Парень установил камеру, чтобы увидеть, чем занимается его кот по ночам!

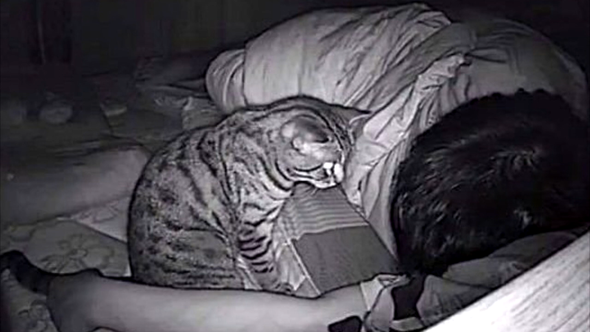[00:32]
Он ожидал увидеть какую-то странную активность, но никогда не думал, что увидит свою кошку, которая следит за его спящим телом. На фотографиях можно увидеть, как она внимательно следит за ним и лежит рядом с ним, даже когда он спит. Этот котенок, кажется, любит своего человеческого отца и днем, и ночью.